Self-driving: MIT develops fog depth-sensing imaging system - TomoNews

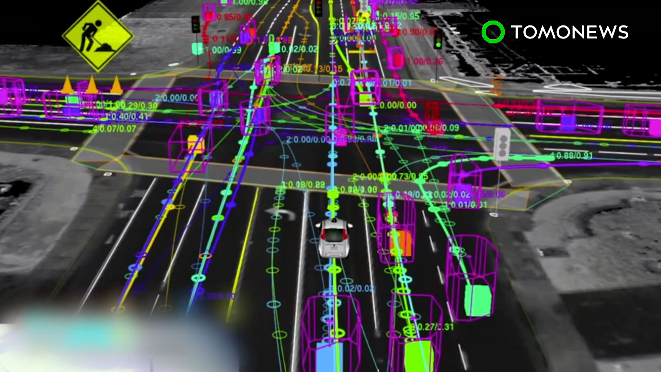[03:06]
These maps are extremely detailed digitalizations of the physical world, where things like even the height of every single curb is measured out.